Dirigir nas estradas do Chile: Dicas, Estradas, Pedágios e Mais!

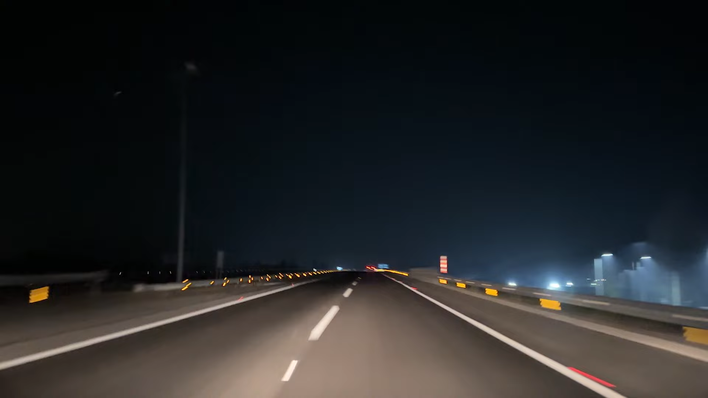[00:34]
E agora estamos passando por uma área com bastante neblina.
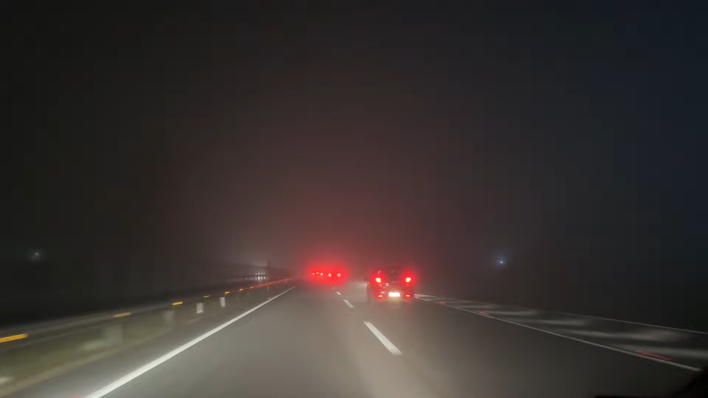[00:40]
Então estamos indo aqui bem lento. São 6 e meia da manhã. Ainda está escuro por aqui. Lá fora muito frio, muita neblina. Passando aqui por mais um pedágio. Quem paga de forma manual, passa por aqui.
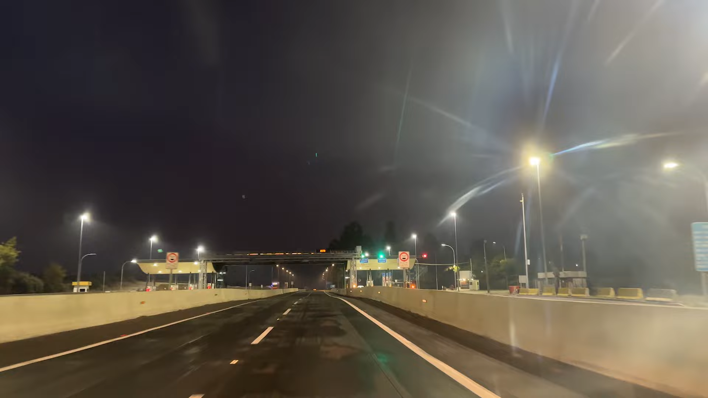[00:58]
E a gente, como tem a tagzinha aqui no carro, aqui está o preço, 3 mil pesos.